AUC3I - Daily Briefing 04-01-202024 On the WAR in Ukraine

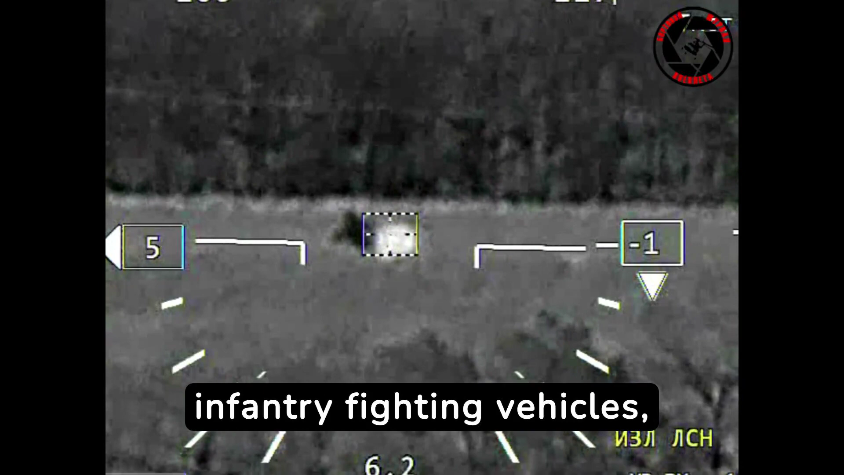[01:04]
two infantry fighting vehicles for motor vehicles, and one Polish-made CRAB self-propelled artillery system.